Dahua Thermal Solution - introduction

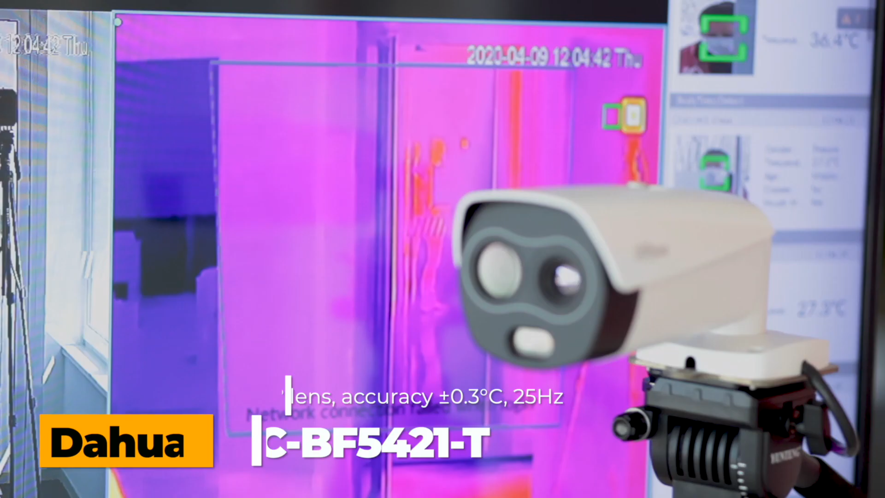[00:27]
illumination with a 35 meter range a loudspeaker and a white LED
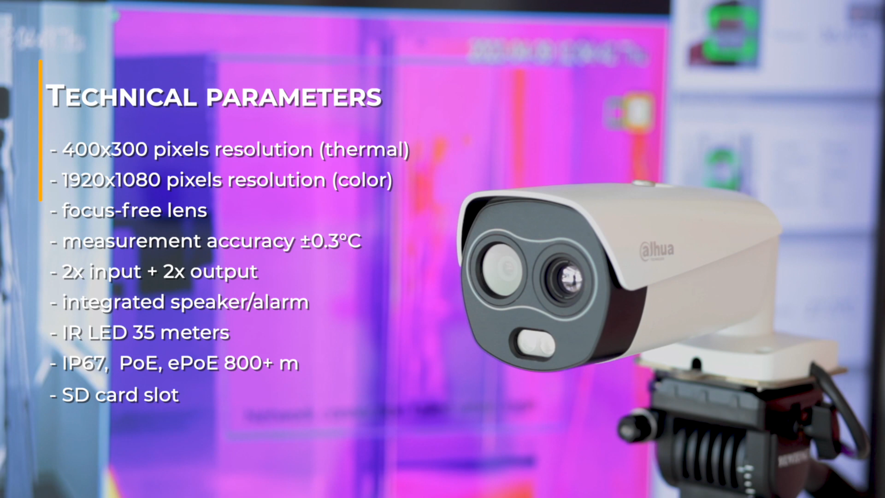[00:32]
alarm the camera also features two alarm inputs two outputs
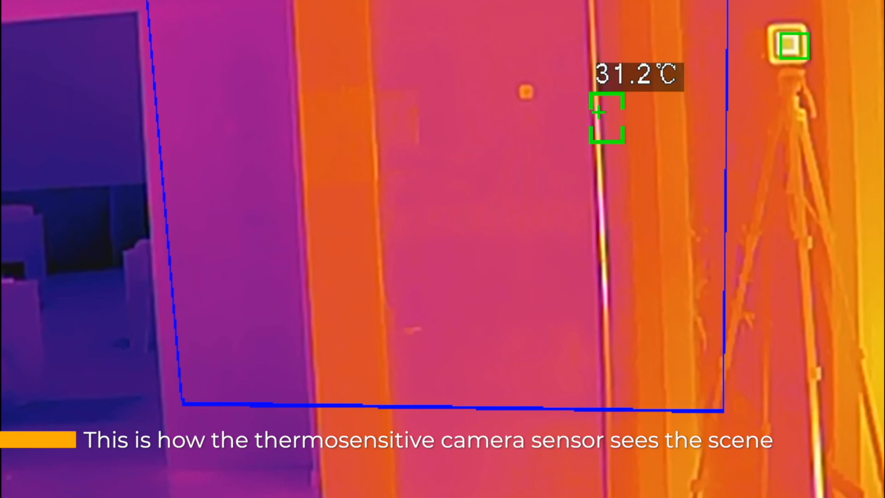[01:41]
On screen: spot 31.2°C
at 25 frames per second and requires no interaction from the people being inspected they do not even have to stop walking
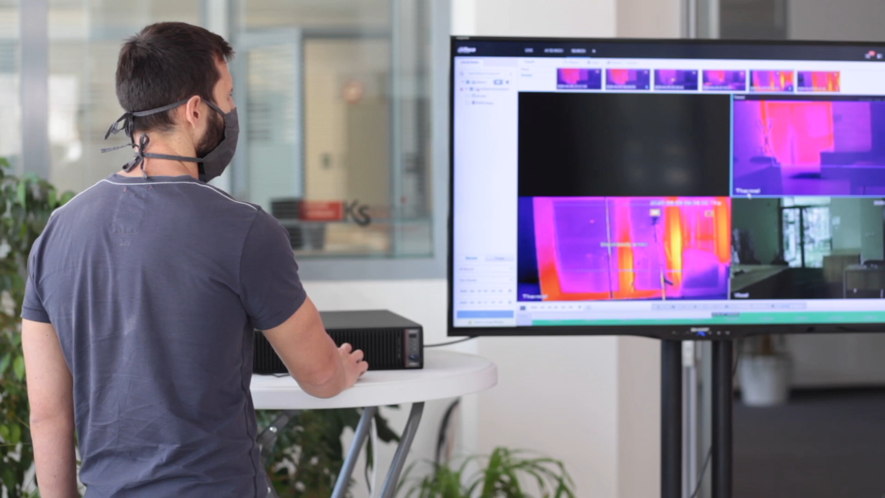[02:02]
and normal images on the connected monitor the system generates indicators of the detected
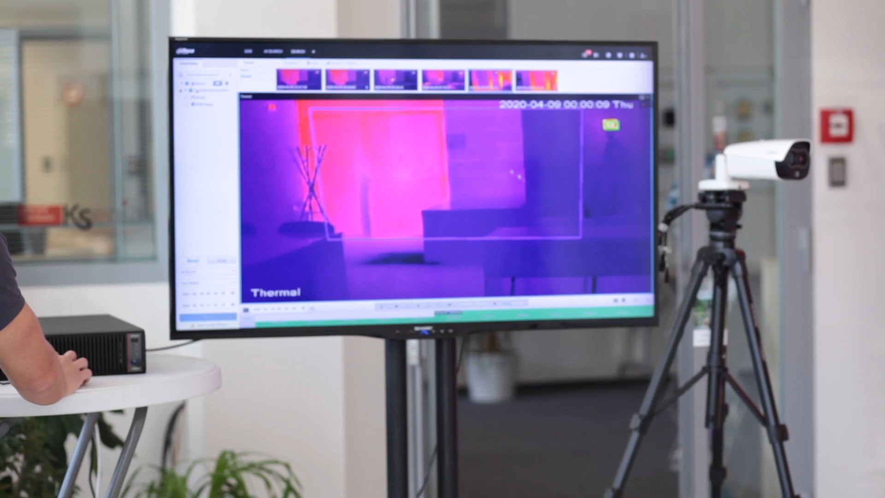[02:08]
face and the corresponding measured temperature directly in
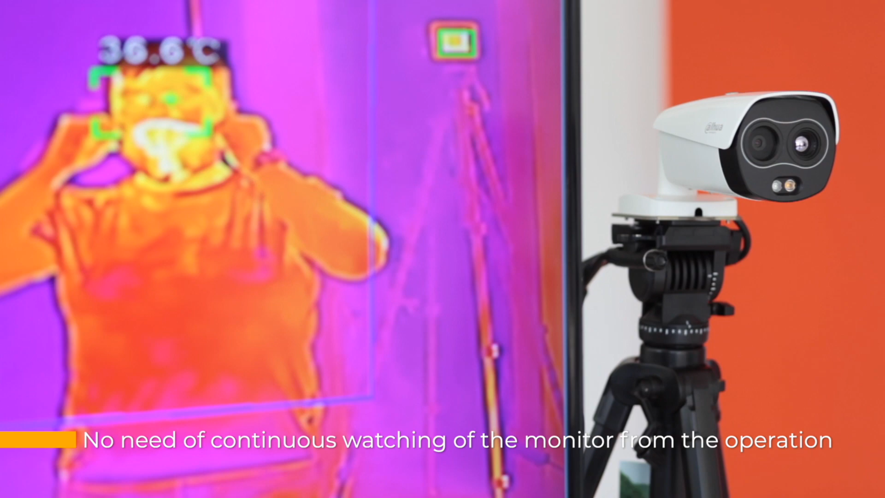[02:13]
system can operate in fully or
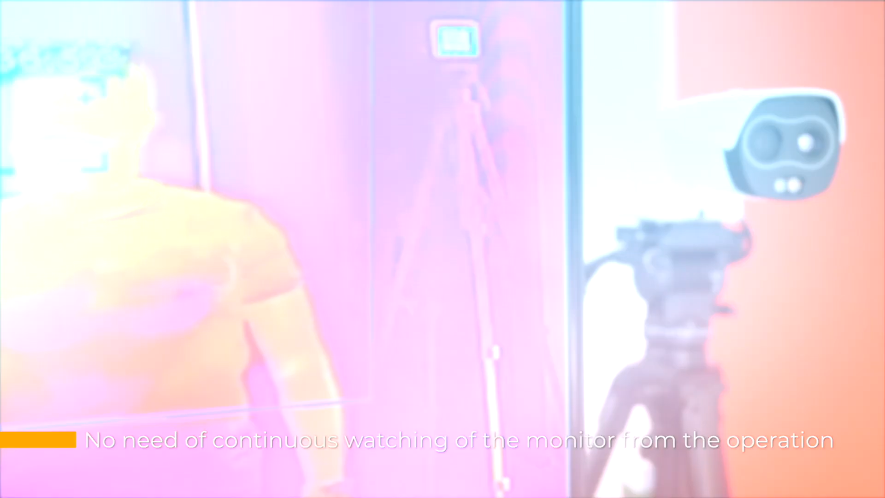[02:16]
partially autonomous mode the
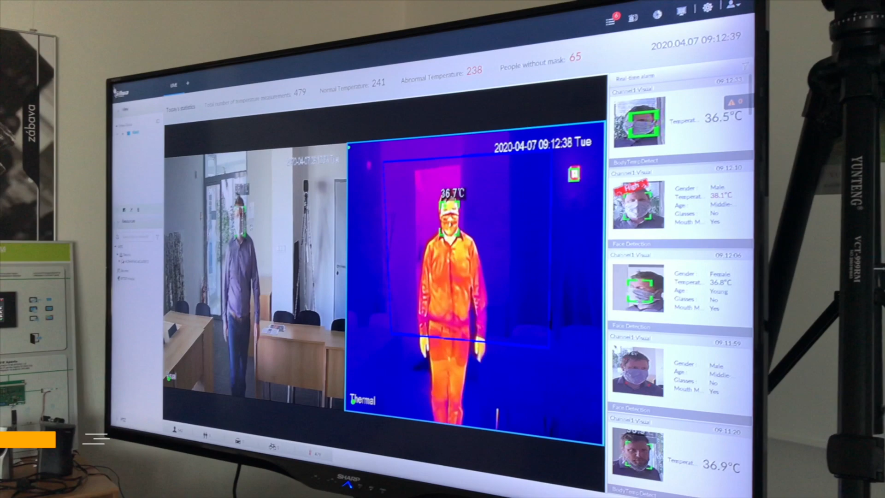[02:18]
On screen: spot 36.7°C
operator is alerted to the presence of a person with an elevated temperature by optical and
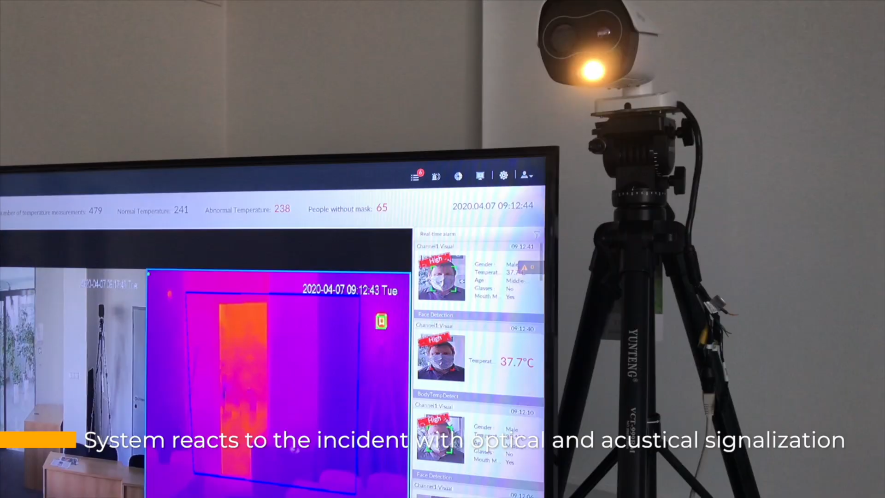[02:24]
acoustic
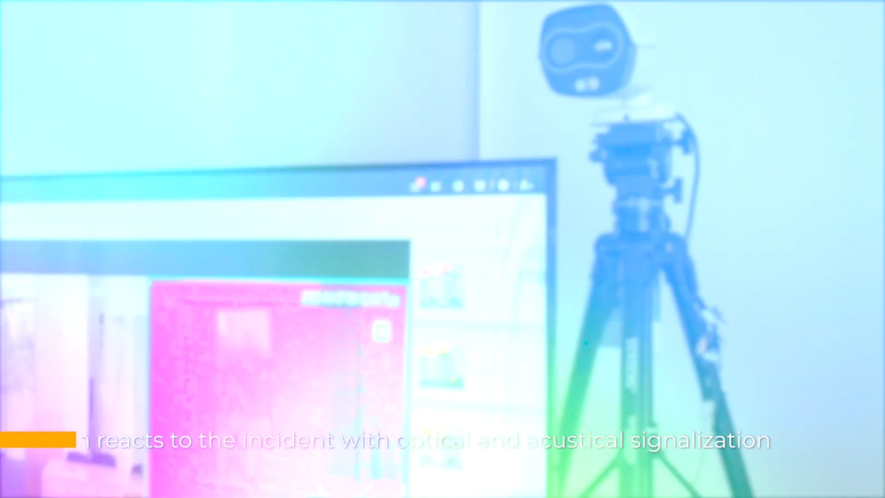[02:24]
signaling the most current measurements are
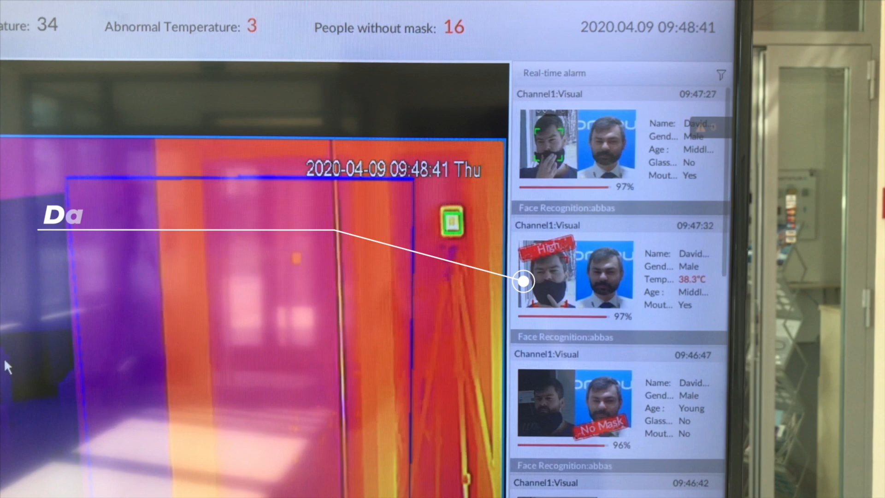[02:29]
displayed on the screen connected to the recorder or computer client the name of the person